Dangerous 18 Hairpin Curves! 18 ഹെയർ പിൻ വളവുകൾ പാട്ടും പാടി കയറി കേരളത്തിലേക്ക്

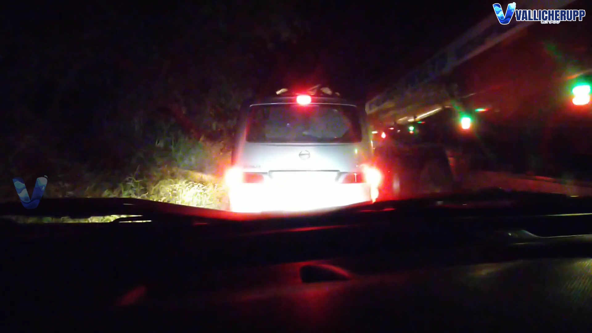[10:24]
മറ്റാണെന്താ കാണിച്ചേ? വണ്ടിയെ കൊണ്ട് ചവിട്ടിപ്പിച്ചിട്ട് ഭയങ്കര ഫോക്കസ് കാണിച്ചു. നമുക്ക് നിർത്തി എടുത്ത് കയറ്റി പോവാം. ലോഡ് വണ്ടി എന്തോ.
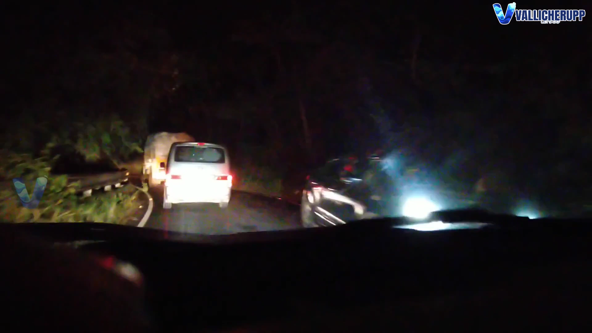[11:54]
റോഡിന് വീതിയില്ല, റോഡിന് വീതിക്കുറവുണ്ട്. ഇങ്ങനെ സംഭവങ്ങളാണ്. വൺ സൈഡ് കൊക്കയാണ്, കൊക്കയാണ്. അതിനിടയ്ക്ക് ഒരു പിക്കപ്പ് കാരൻ കുത്തി കയറ്റിക്കൊണ്ട് പോകുന്നുണ്ട്.
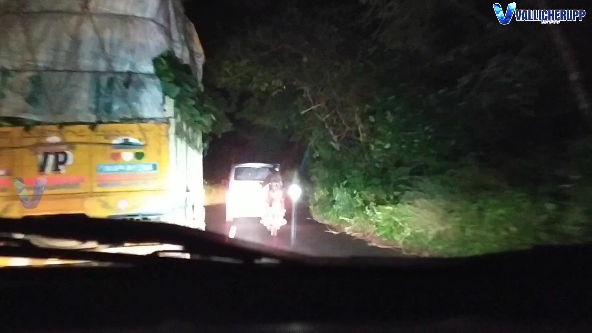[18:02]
അപ്പൊ നമ്മള് അടുത്തൊരു ലോഡ് പണ്ടി കൂടെ ഓവർടേക്ക് ചെയ്തിരിക്കണം. ഓക്കെ, നിസാനെ വട്ടം വെച്ചാ ഹെയർപിൻ്റെ അടുത്ത ഹെയർപിൻ്റെ ഉണ്ട്. അപ്പൊ ഒരു കോവിലുണ്ട്, കോവിൽ